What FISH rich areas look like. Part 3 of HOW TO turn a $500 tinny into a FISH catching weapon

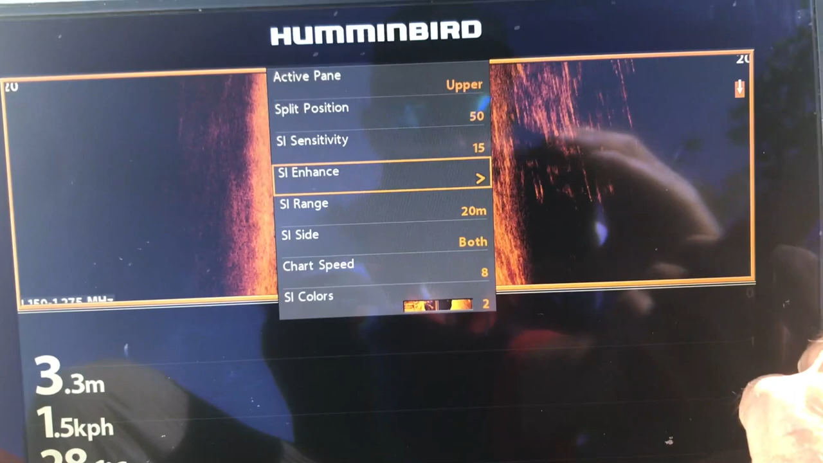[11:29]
On screen: depth 3.3 m, speed 1.5 km/h
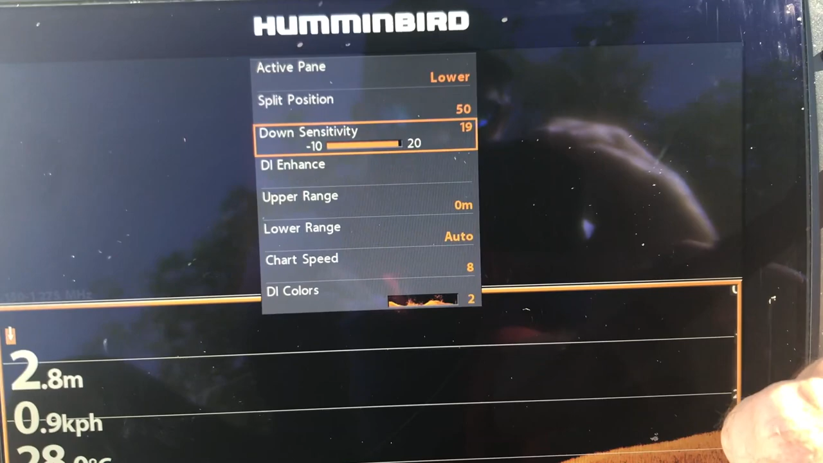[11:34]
On screen: depth 2.8 m, speed 0.9 km/h
go to lower, and I normally run it fairly high, so the contrast backed off a little bit and the sensitivity high.
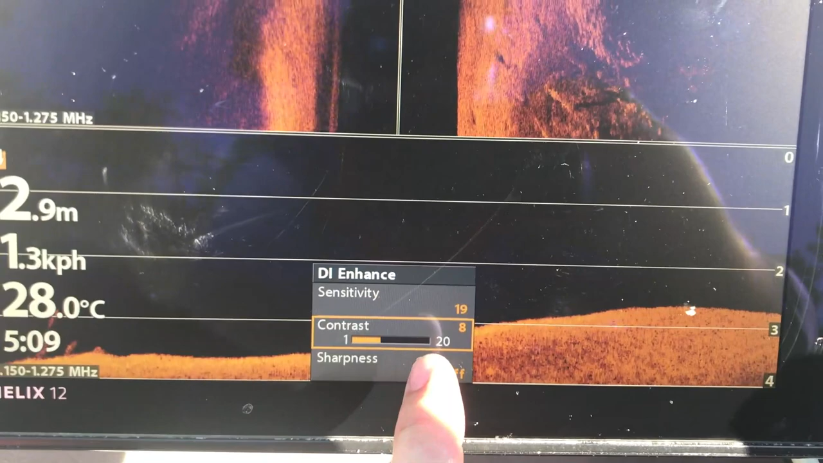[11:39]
On screen: depth 2.9 m, water 28.0°C
Really just try and bring those bring the fish out nice and clear.
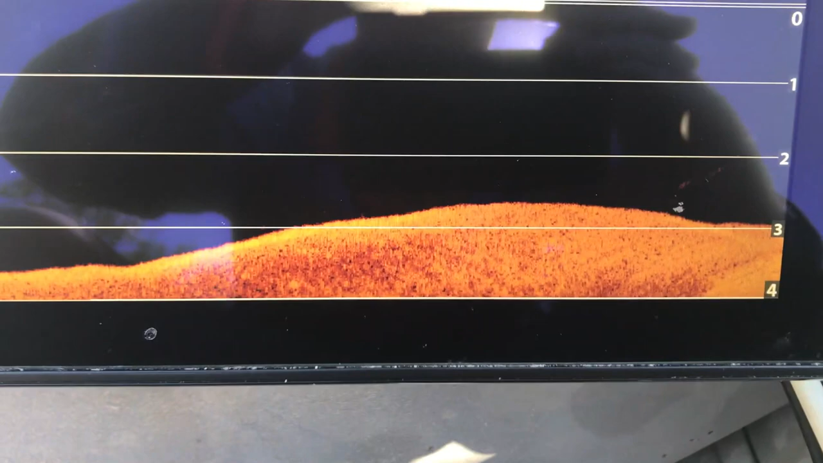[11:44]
I don't mind if it sort of blows the bottom out a little bit.
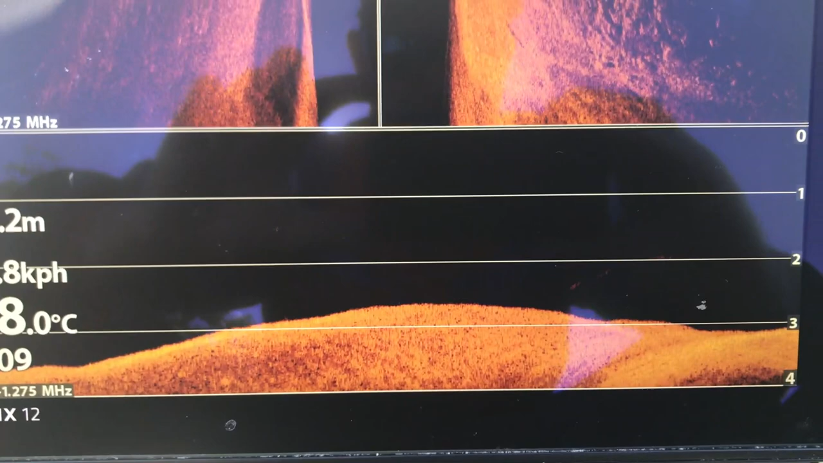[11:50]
Yeah, as long as you can see those fish nice and clear.
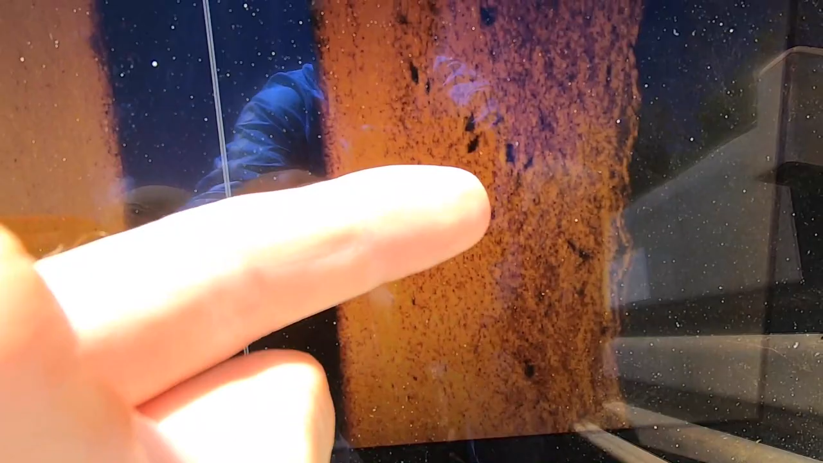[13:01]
So if we look behind us, we'll be able to pick one of those snags to, and just out from there is where we're going to be casting. So we'll be able to spot lock ourselves, you know, around about here and cast back and know that we're going to be casting at fish.
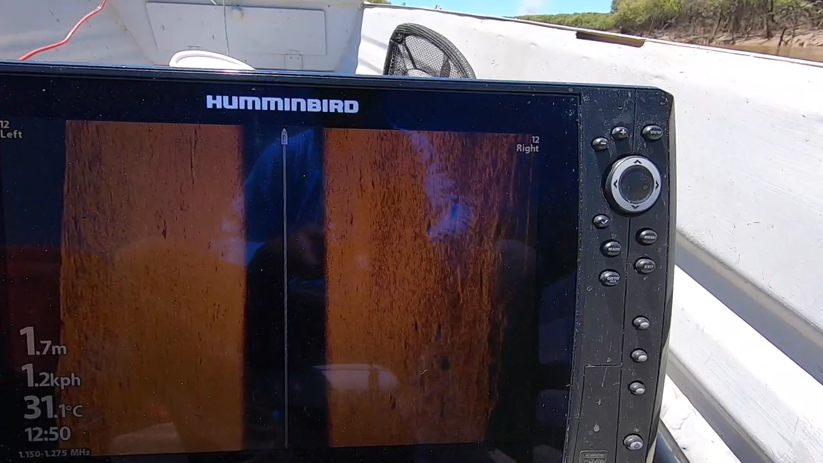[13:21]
On screen: depth 1.7 m, water 31.1°C, speed 1.2 km/h
Keep going, there's still fish coming through there.
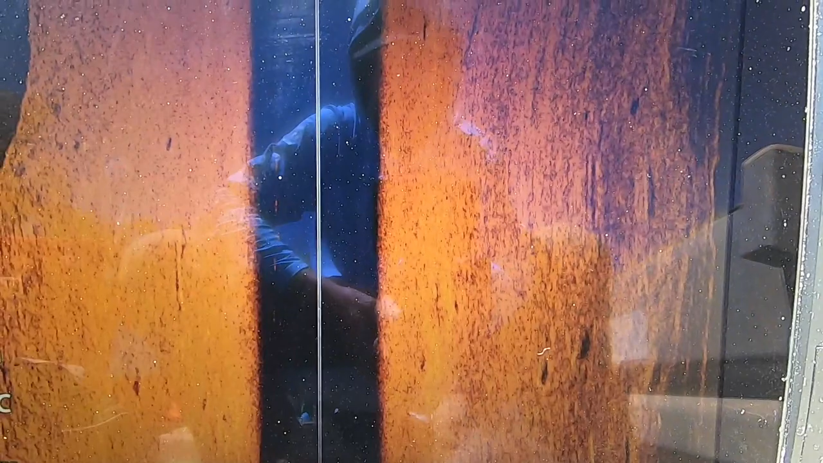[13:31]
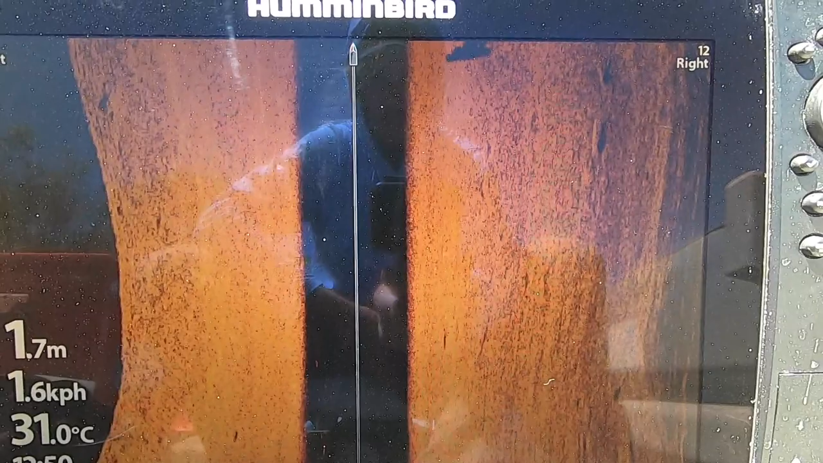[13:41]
On screen: depth 1.7 m, water 31.0°C, speed 1.6 km/h
Oh, there's a big barra that comes, so there's a good little congregation over there.
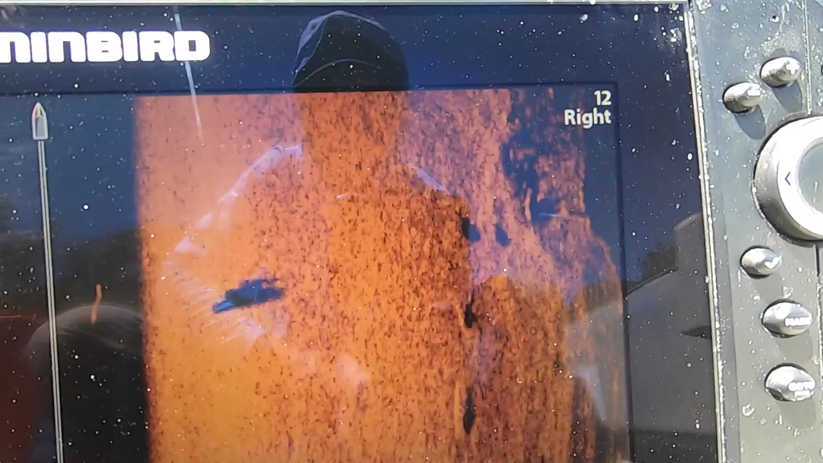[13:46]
So that barra is up off the bottom. You can see him there and the shadow there, which means he's up off the bottom. But if you have a look at this, look at that one, 2, 3, 4, 5, 6.
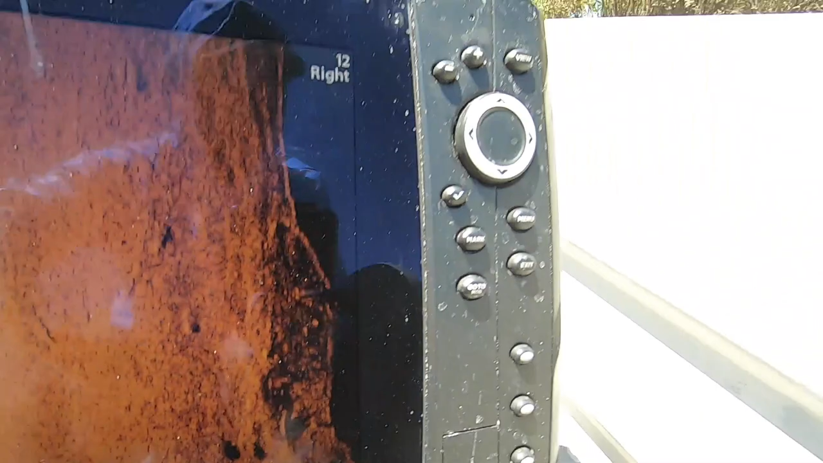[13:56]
So that little bit of timber back there is holding some good fish.
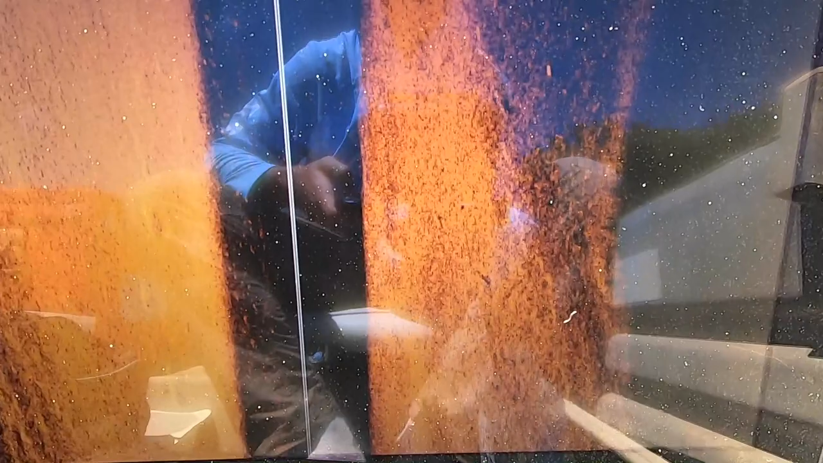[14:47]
Same settings that we were running before.
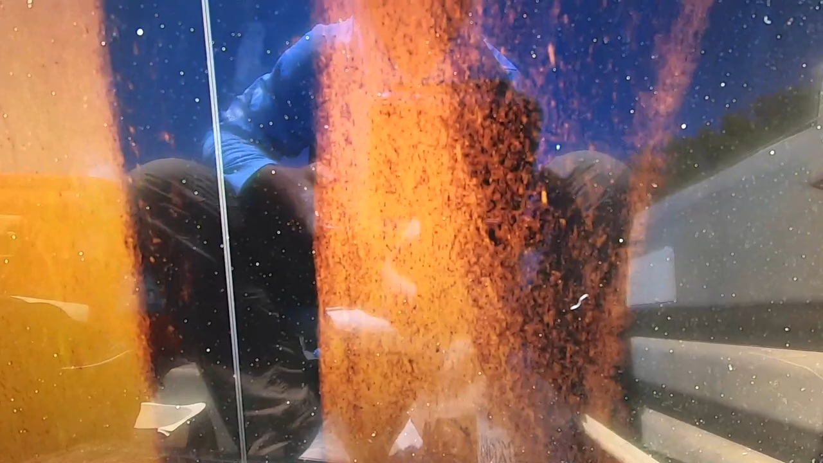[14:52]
See a few fish, a couple of smaller fish there.
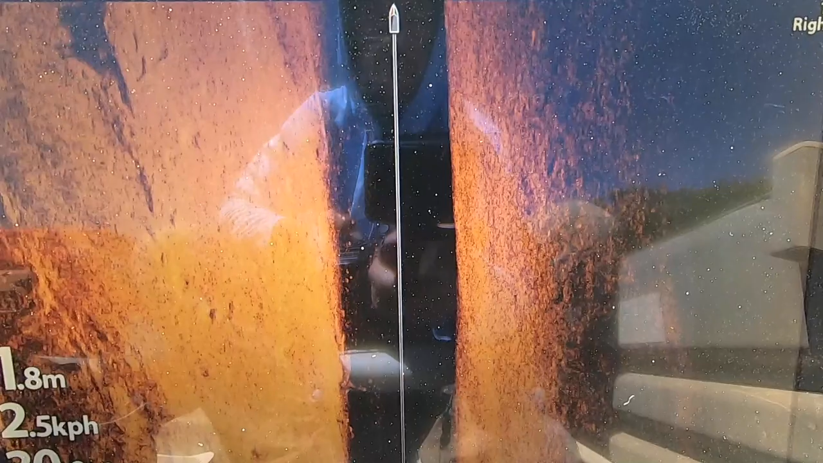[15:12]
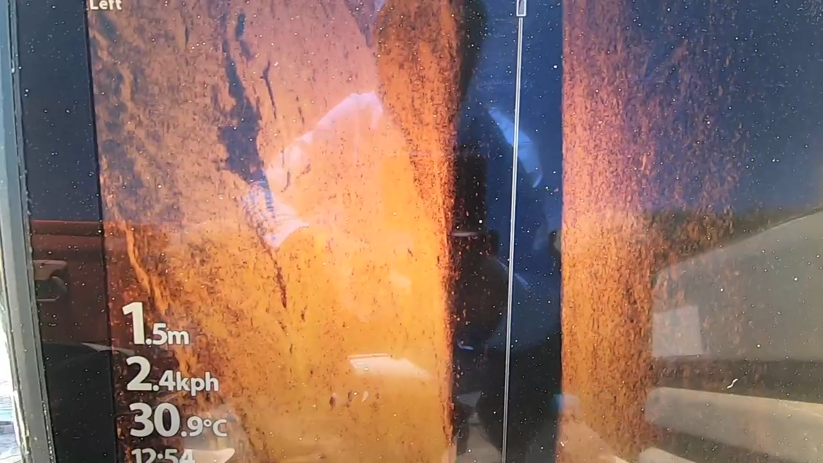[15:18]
On screen: depth 1.5 m, water 30.9°C, speed 2.4 km/h
bit of timber or something out to the left hand side there.
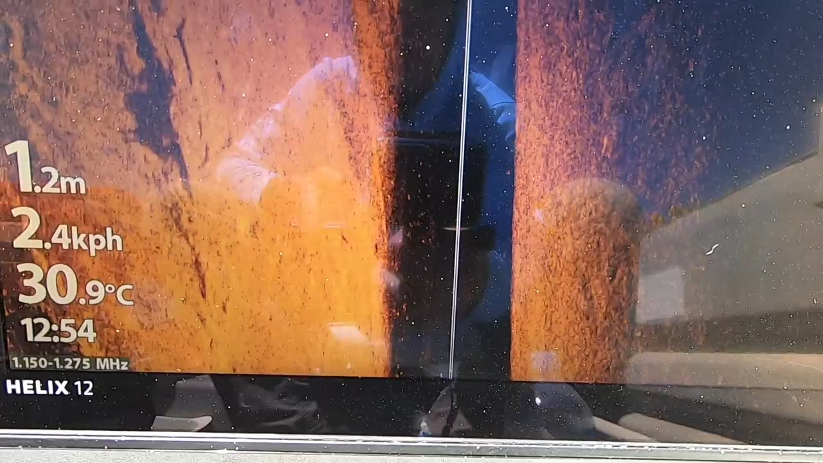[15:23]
On screen: depth 1.2 m, water 30.9°C, speed 2.4 km/h
It's not a real good shot, but I think I reckon there's a couple of fish sitting on that, but I'd have to go back and have another, a better look.